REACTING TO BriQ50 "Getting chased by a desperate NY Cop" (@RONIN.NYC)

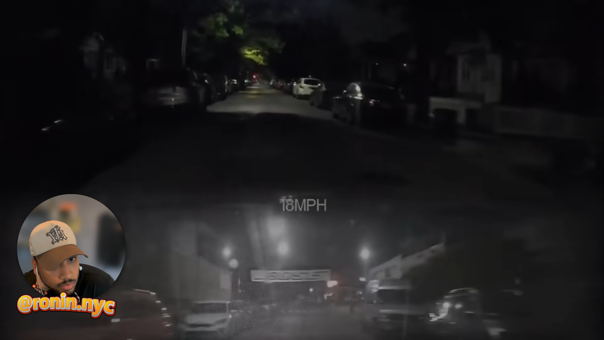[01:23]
i need these dashcams too little cop at the top of the block you see him right he's up he's coming down he's coming back it up time to go time to go don't get blocked in
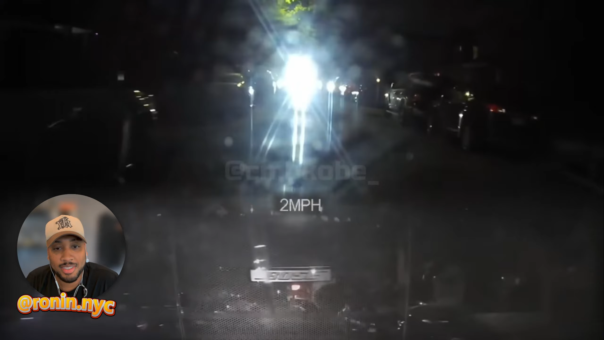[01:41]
go go go go go come on bro that big ass spotlight they're going to wild
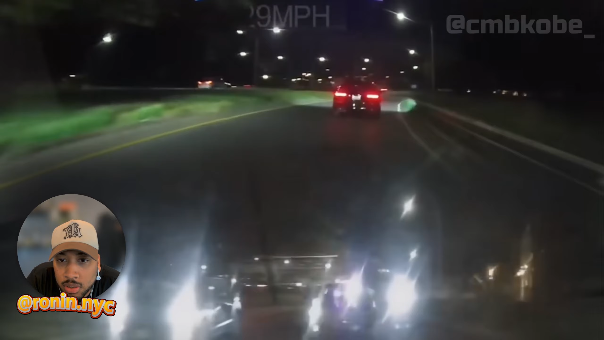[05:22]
excuse me thank you sir thank you thank you appreciate you it's around now cops turn cops are locked out completely which should be 100 illegal we're just keeping up too he's keeping up bike careful the bike there's one thing too y'all y'all be careful about bikers out there if y'all cutting up if if if y'all are cutting up please be very mindful of